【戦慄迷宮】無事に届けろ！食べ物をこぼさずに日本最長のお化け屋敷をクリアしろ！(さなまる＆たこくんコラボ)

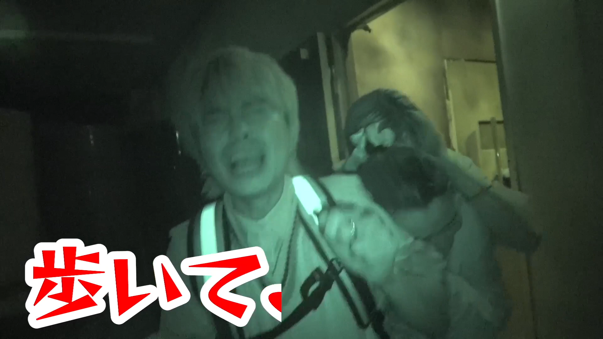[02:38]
ちょっと歩いてよ歩いてライトしょぼい
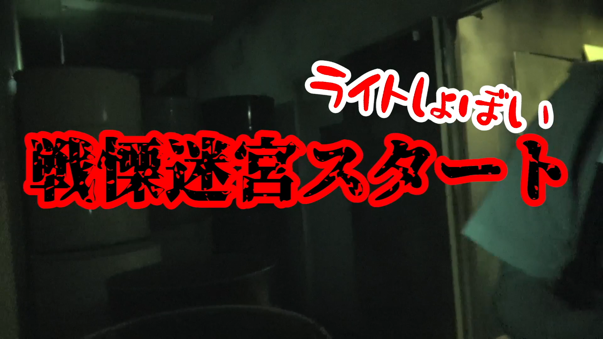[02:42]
ライトがしょぼいよちょっと重い重い俺無理やって先頭ちょっとサナちゃん行ってよ
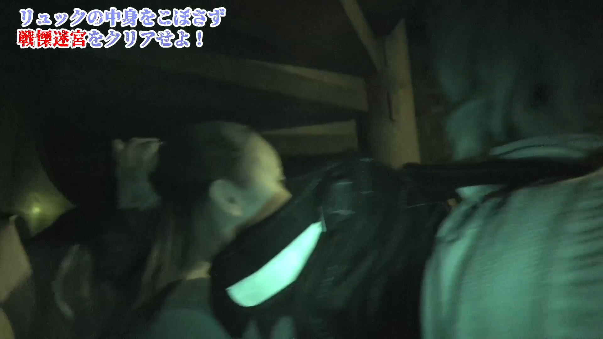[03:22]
休憩座やね階段は大丈夫やね階段、階段から気をつけてね階段、
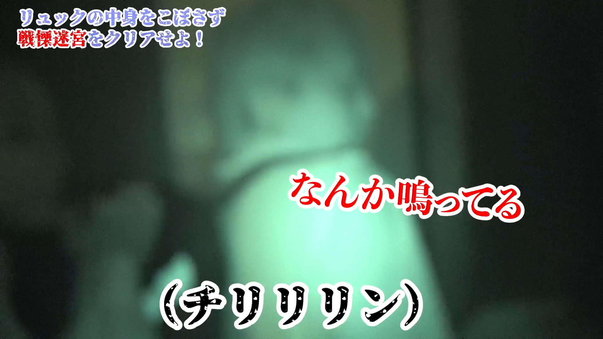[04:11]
ちょっと待って何か鳴ってるカみて電話電話電話なんか無いよイトマの電話を持ってうあああああああ
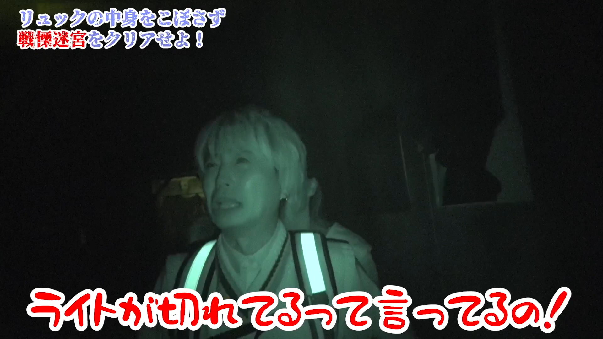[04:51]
おおおう 無理無理無理ライト戻った、ライト戻った